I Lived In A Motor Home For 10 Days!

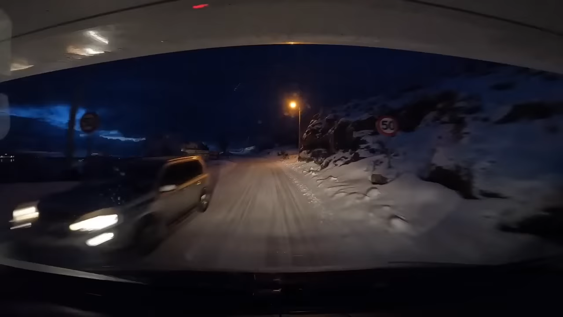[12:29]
We reached an aqua polago in the dark. And couldn't see much.